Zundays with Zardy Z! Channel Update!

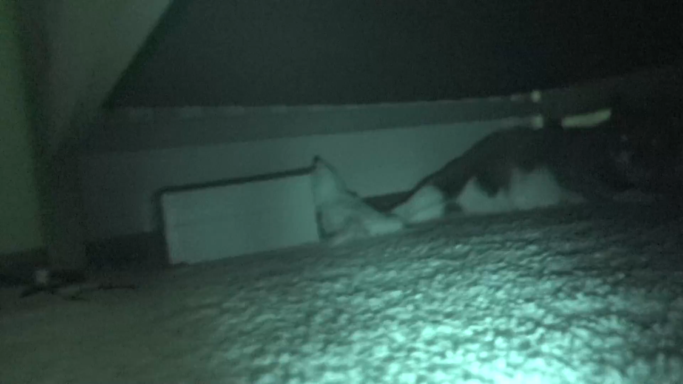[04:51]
Oh. It's a baby. Oh, that's a little zoomed in.
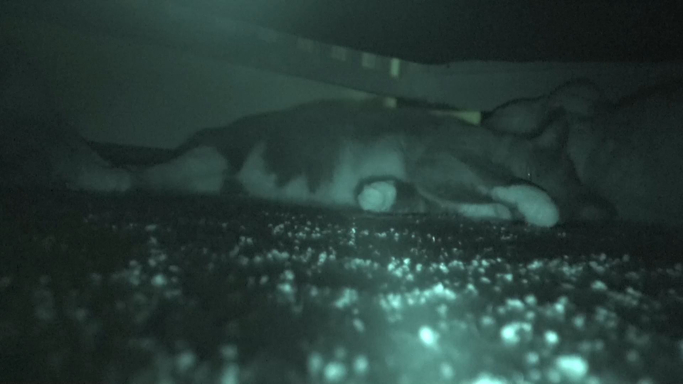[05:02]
Oh, I can't even see him. But I can see him through the camera. Oh, the poor little baby. Like, look at it, look. Night shot. Bam. Night shot. That's so cool. Oh, the poor little baby Bobby. Oh, poor baby.